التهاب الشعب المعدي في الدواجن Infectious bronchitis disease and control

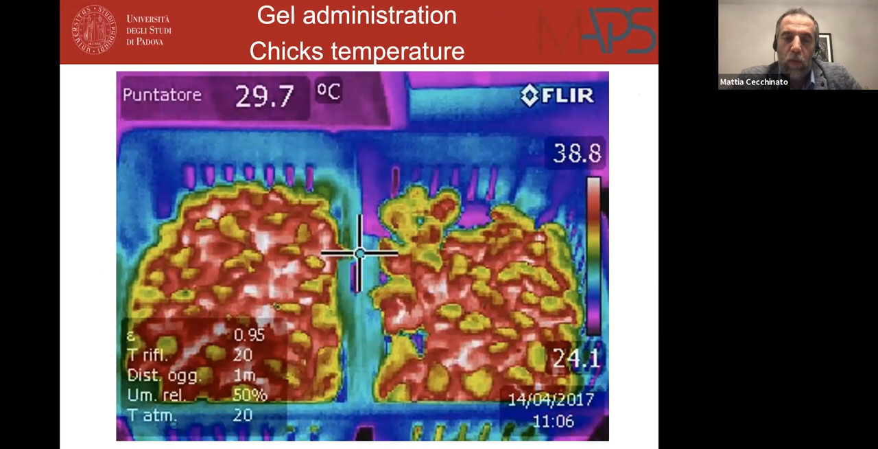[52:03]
On screen: spot 29.7°C
while with the gel we thought that the temperature not decrease too much, and so we observe some differences,